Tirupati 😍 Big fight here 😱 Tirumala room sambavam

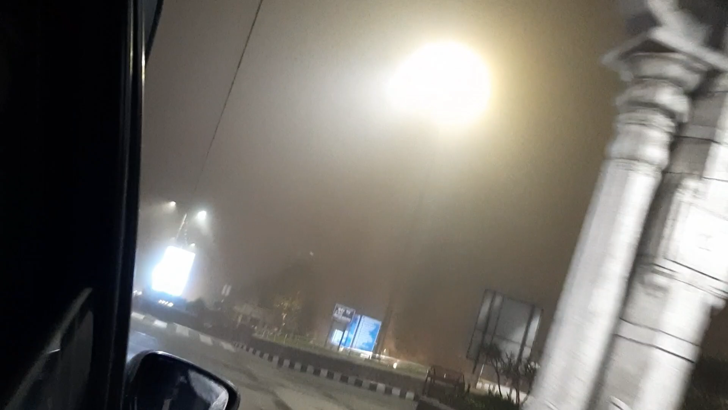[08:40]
ரொம்ப அர்லி மார்னிங் போகிறதுனால ரொம்ப மிஸ்டாக இருக்கு. வாங்க போகலாம் போகலாம் கைஸ்.